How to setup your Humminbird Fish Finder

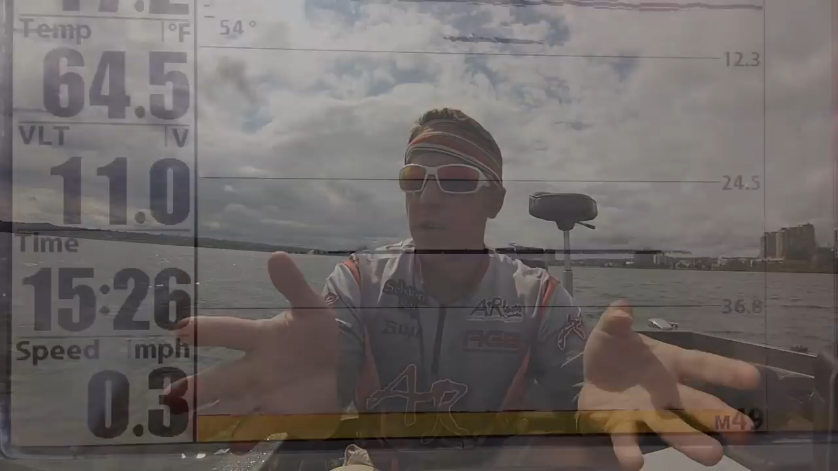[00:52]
On screen: water 64.5°F, speed 0.3 mph
to mark some fish so today what we want to focus on is the 2d sonar
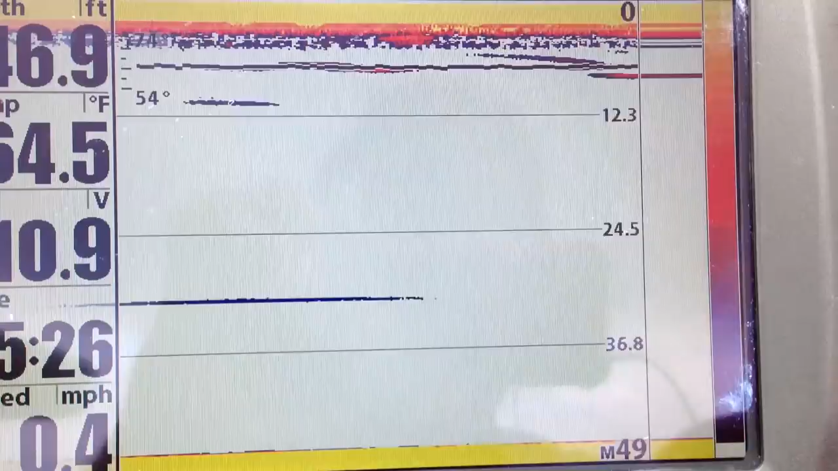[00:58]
whether you have a hummingbird Lawrence it doesn't really matter
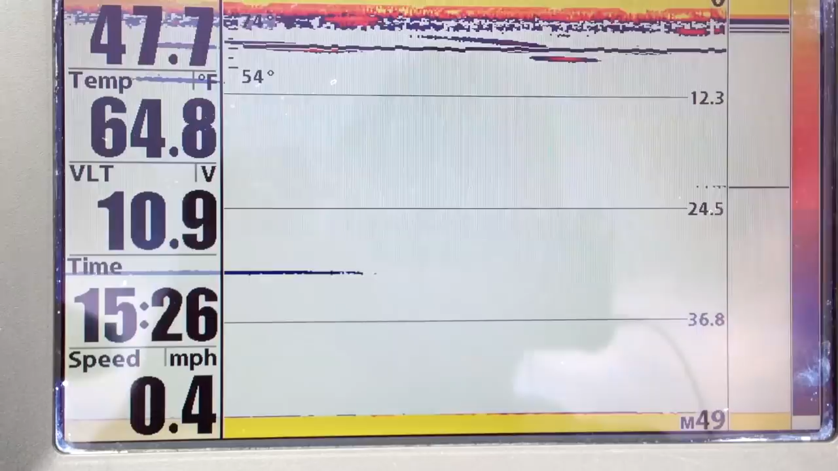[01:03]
On screen: water 64.8°F, speed 0.4 mph
what we want to go over is the basic of a 2d sonar what we used to mark fish the first thing you want to do whether you have a Lawrence
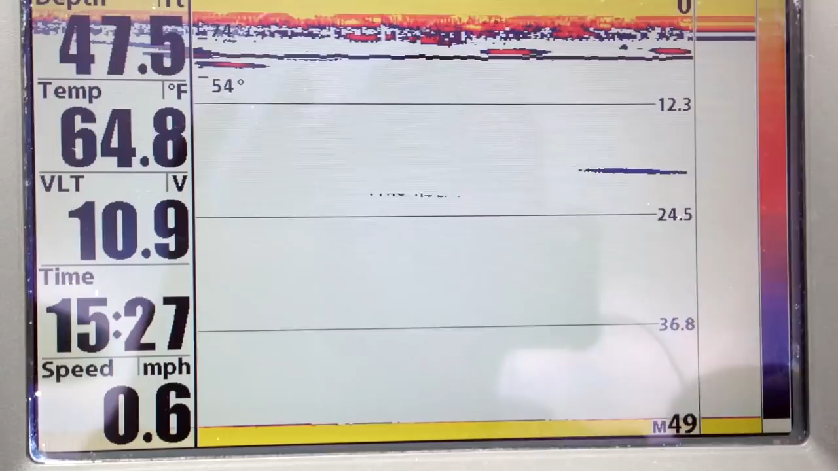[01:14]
On screen: water 64.8°F, speed 0.6 mph
hummingbird is going to menu and do me a big favor select the sonar
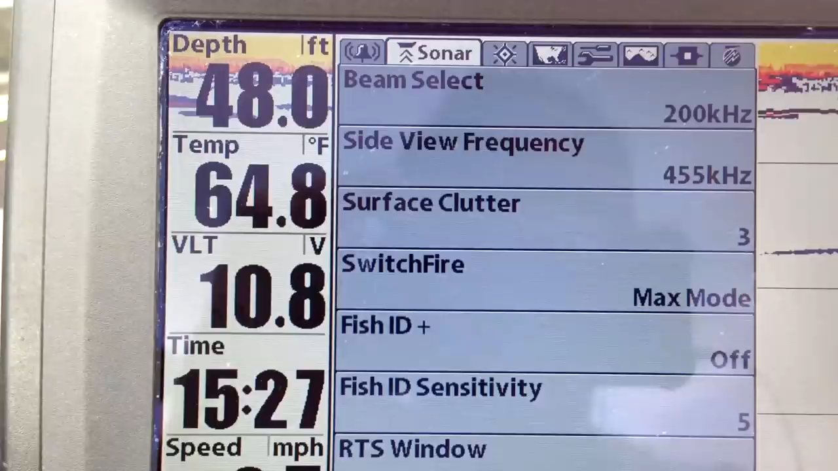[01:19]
On screen: depth 48.0 ft, water 64.8°F
option and go all the way down to fish ID and turn it off
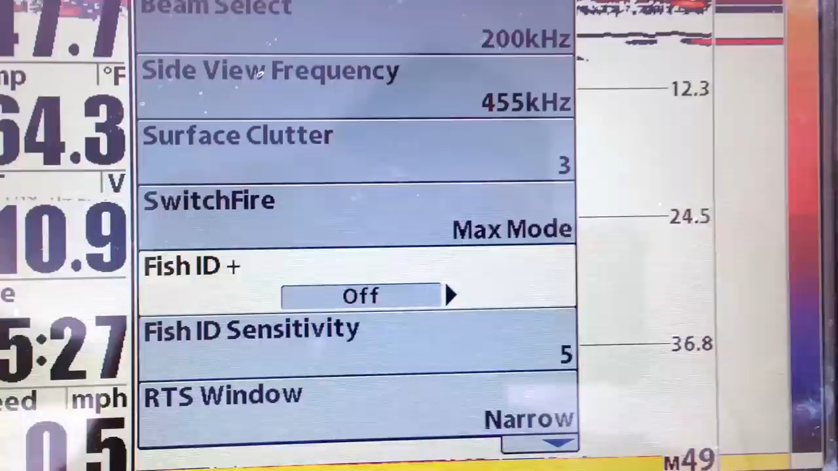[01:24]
please do me a huge favor turn it off it
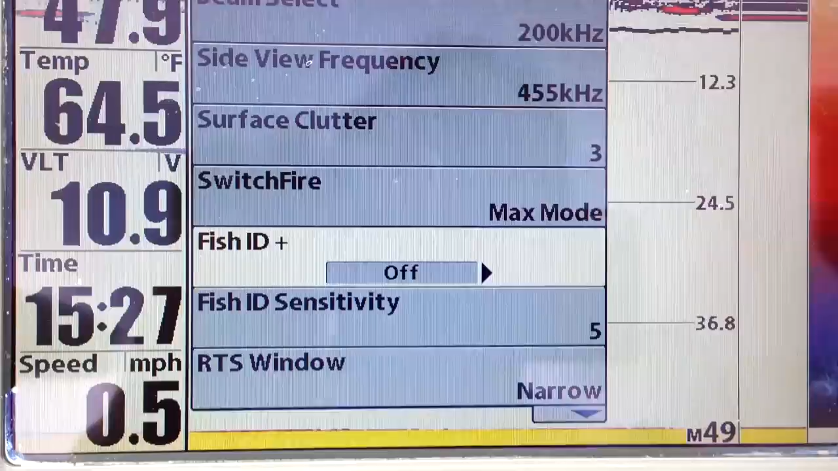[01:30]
On screen: water 64.5°F, speed 0.5 mph
does not mark fish for you it won't tell you what a fish is and what it's not a
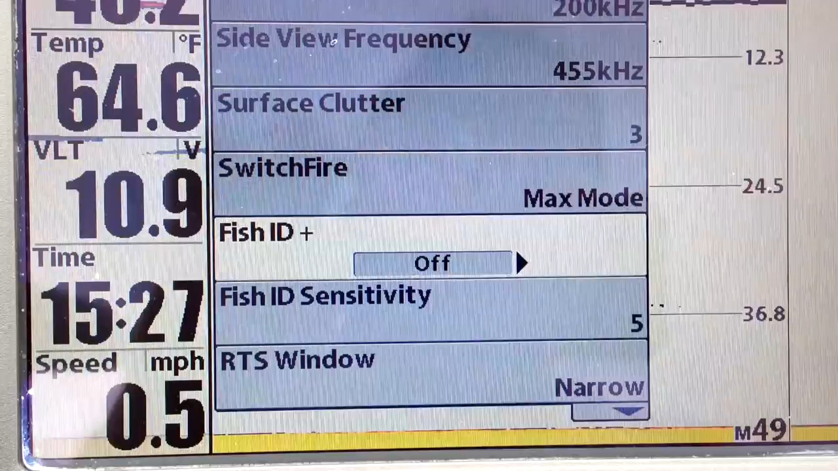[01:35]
On screen: water 64.6°F, speed 0.5 mph
fish okay here's the perfect example
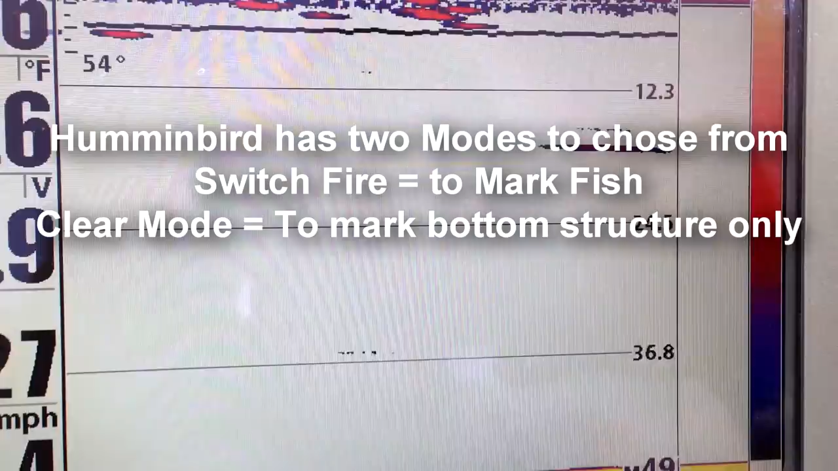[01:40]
I have my 2d sonar set up and I have my color chart on the right side
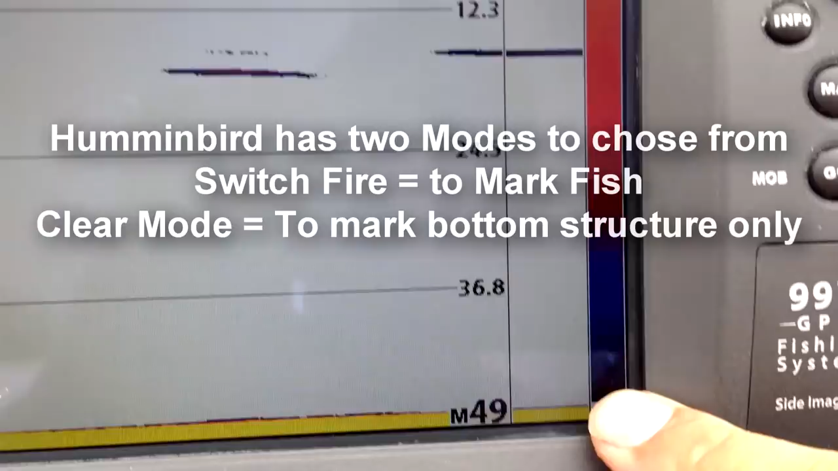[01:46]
here blue being the weakest signal and yellow being the strongest
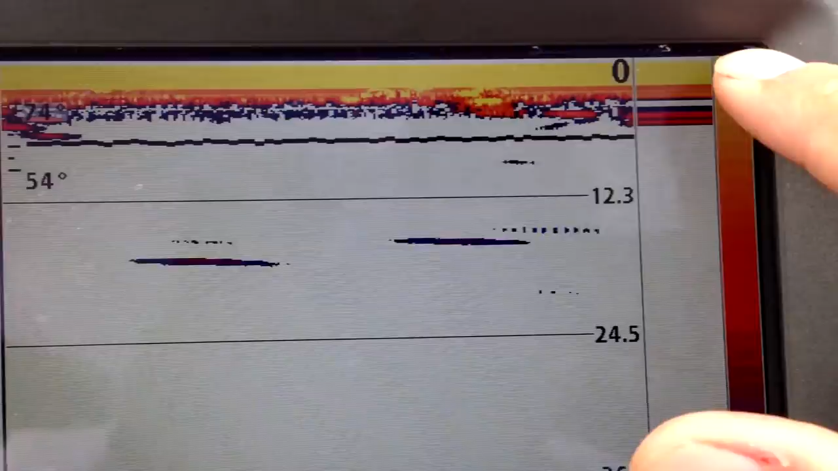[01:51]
signal I'm marking what the sonar would
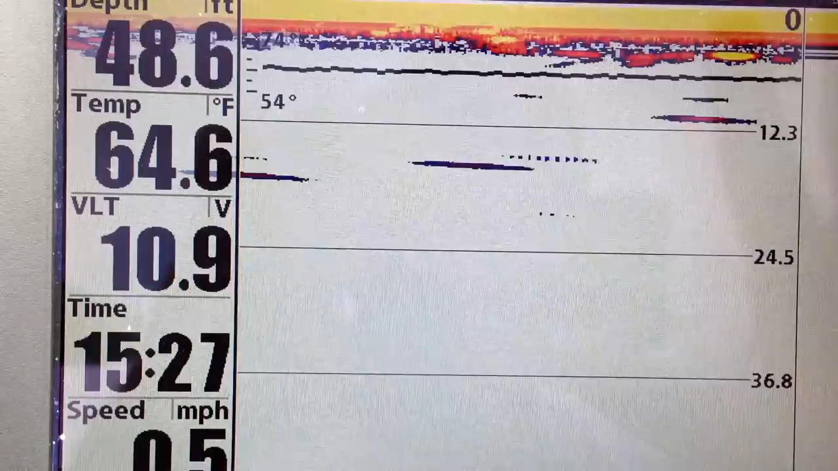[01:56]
On screen: depth 48.6 ft, water 64.6°F
think is a fish if I had fish ID on these two marks would be marked as a fish now are they a fish in with my experience they're not a fish why the signal is too low it could be a water temperature water density it could be
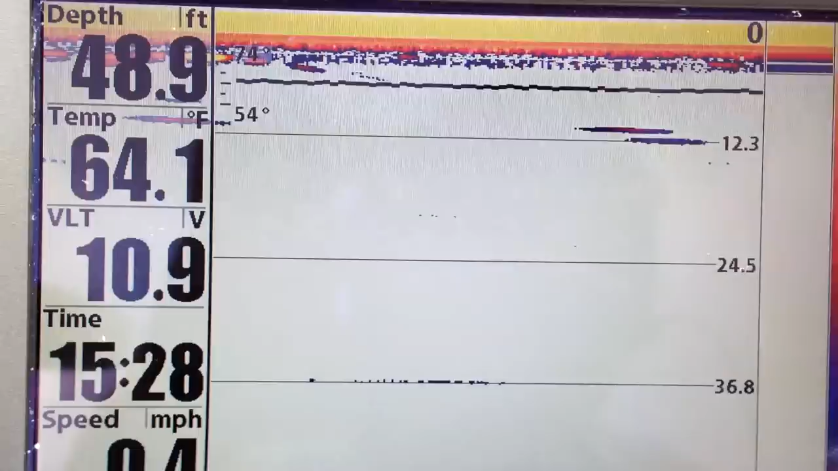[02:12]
On screen: depth 48.9 ft, water 64.1°F
algae that's that's floating could be a weed it could be duck